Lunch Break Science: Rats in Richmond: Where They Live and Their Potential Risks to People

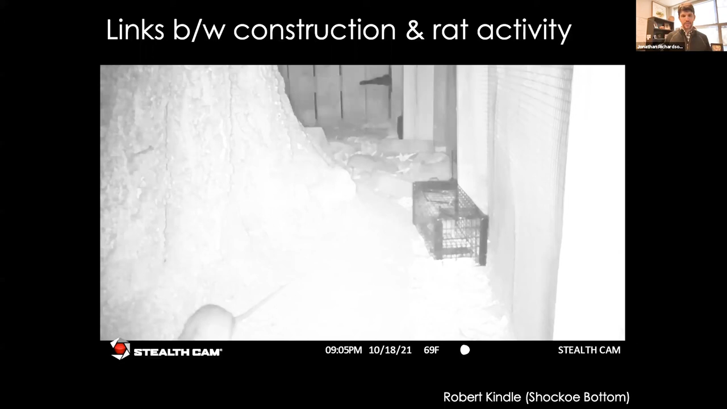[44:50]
a lot of people got in contact with me to let me know about rat issues that they were having in their part of the city. And so Robert Kendall, who works in part of Chaco Bottom, has been super helpful in letting me know about a couple areas around Chaco Bottom that I have rodent infestations. And he's also collected some of these trail camera images and then most importantly, videos. And so I'm going to show a quick bit of video here of these two rats. And one rat is leery of this new trap that I put out in the environment.